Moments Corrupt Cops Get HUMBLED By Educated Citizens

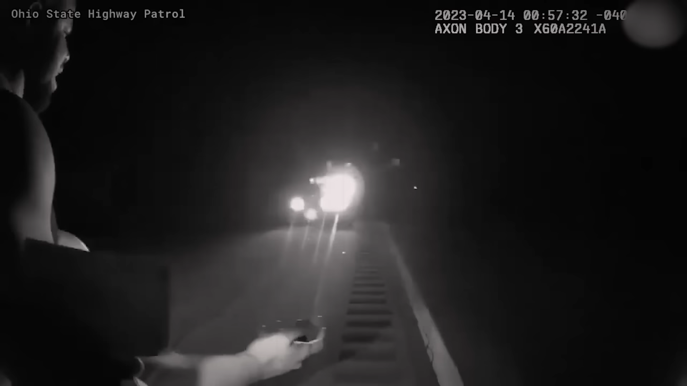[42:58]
The trooper then proceeds with field sobriety tests. All right, just stand right here. Okay. Face out towards me.